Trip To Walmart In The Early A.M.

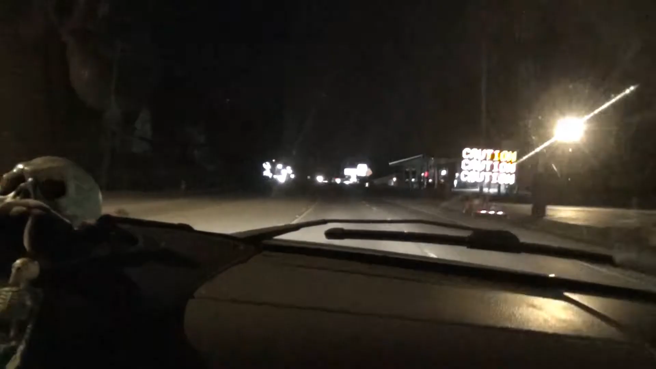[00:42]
The beauty about driving on the roads at 1.19 a.m.